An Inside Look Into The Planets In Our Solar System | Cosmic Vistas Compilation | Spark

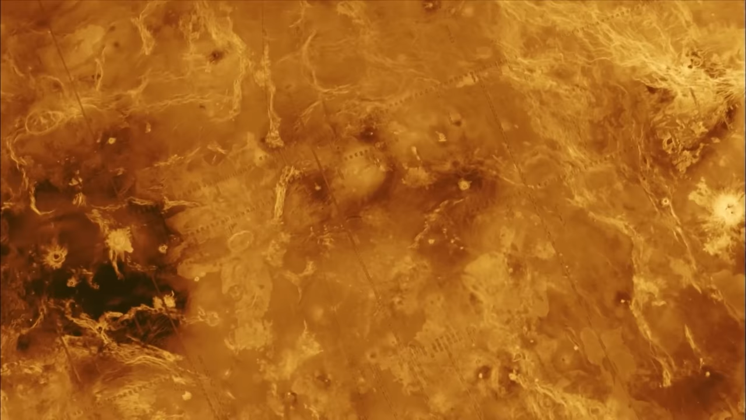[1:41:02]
scientists have had to come up with another way of exploring Venus's hidden terrain from a safer distance.
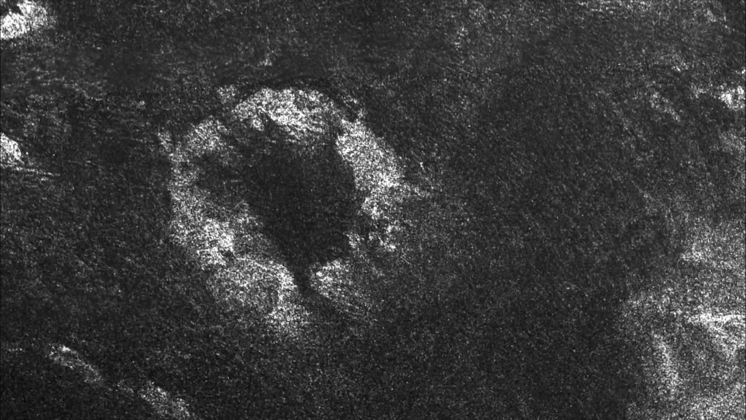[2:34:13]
with unusual landforms like ice volcanoes and wind-blown dunes.
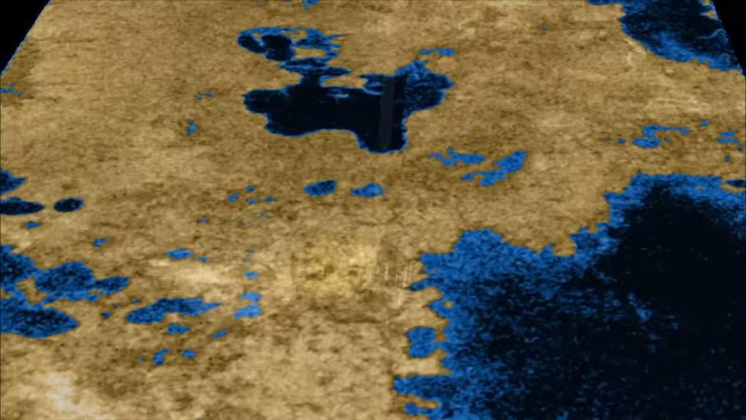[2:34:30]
a series of dark patches that were perfectly flat, resembling the surfaces of small lakes.